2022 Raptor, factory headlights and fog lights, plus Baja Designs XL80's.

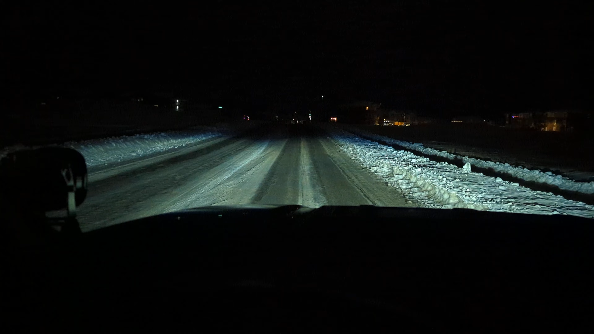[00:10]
Fog lights on. Auxiliary fog lights on. Brights. Regular headlights. XL80's. XL80's off.